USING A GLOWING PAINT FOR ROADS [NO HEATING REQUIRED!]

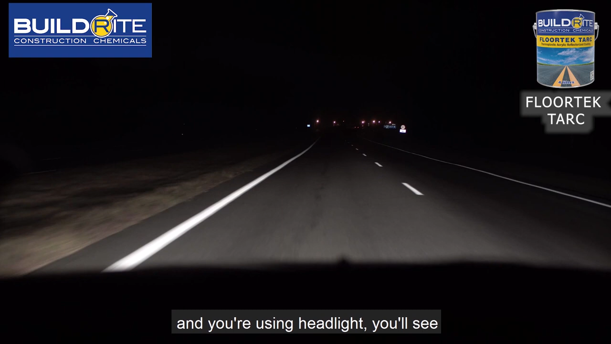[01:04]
So kaya di ba minsan, pag madilim, walang ilaw, tapos may headlight, may makikita ka nga, parang medyo makintab na nagre-reflect na light sa paint dahil may glass beads po yun.